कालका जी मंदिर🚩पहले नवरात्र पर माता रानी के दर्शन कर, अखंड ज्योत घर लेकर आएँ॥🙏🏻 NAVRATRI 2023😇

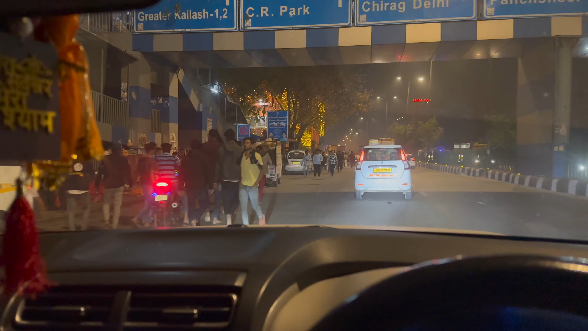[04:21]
हम आ गए हैं बहरु बाबा मंदिर पे और बहार से दरशन करा क्योंकि भाई
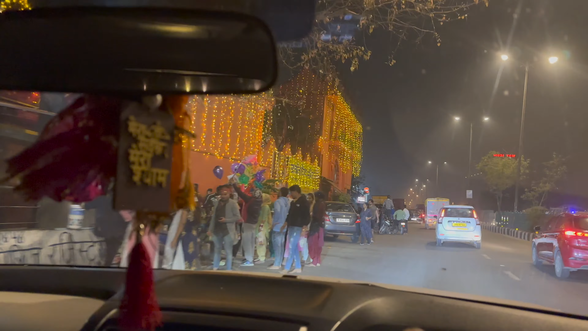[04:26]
हमारे जो साथ वाले वो निकल गए काफी आगे तो आगे जो खिड़की है उससे दरशन करा देते